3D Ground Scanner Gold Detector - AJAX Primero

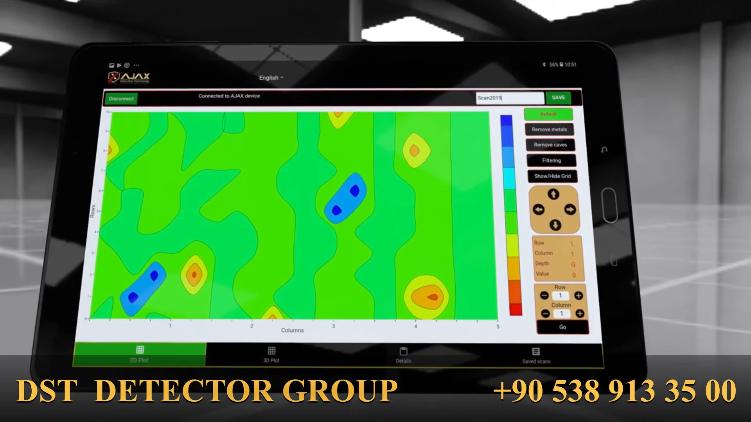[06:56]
specific scan values can be filtered out of the display by the buttons on the right default shows the full scan date remove metal shows the scan data and filters out the metal values remove caves remove caves choose the scan data and filters out the cavity values filtering the visualization can be smoothed using the
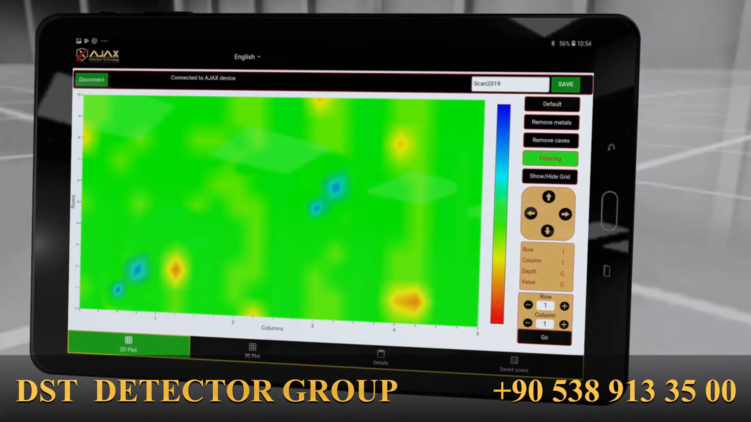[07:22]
filtering feature to show a gradient view of the scan to show a specific cell value use the arrows to locate it the cell values are shown on the right direct input for the cell position can also be made at the bottom of the right enter the row and column
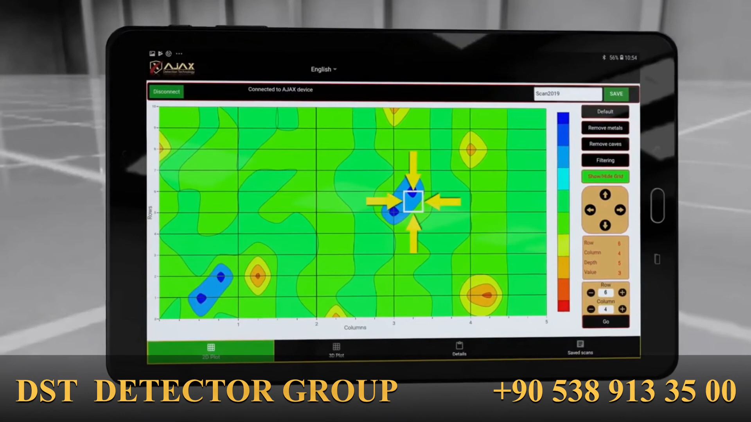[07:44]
then tap go to locate the cell directly the 3d plot shows a three-dimensional surface representing the scan data values
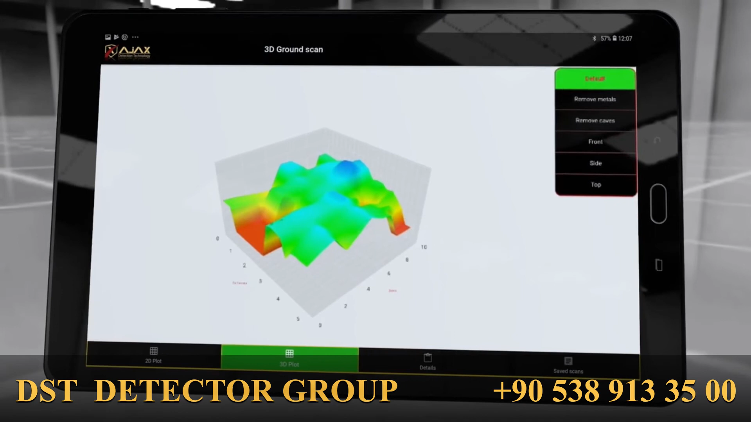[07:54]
different views can be selected from the right as filtering out metals
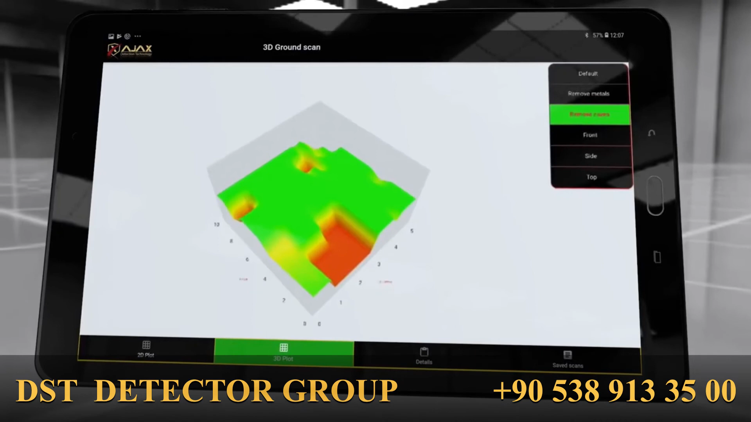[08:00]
or caves values swipe over the surface for a custom viewing angle